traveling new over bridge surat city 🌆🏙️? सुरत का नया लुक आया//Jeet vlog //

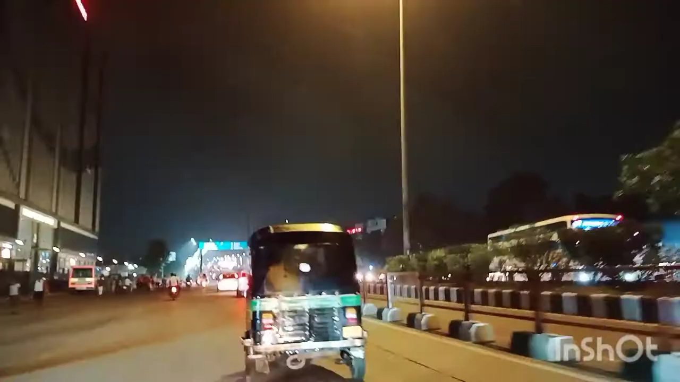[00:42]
सामने वाला पोर्शन दिखा रहा है,
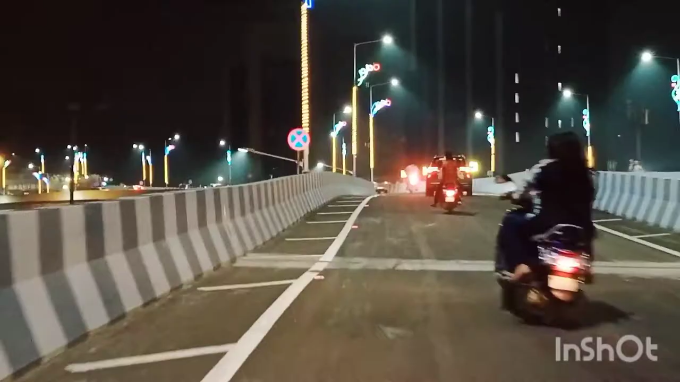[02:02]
सूरत का नज़ारा कितना अच्छा लग रहा है। माइंड ब्लोइंग, ब्लाइंड ब्लाइंड।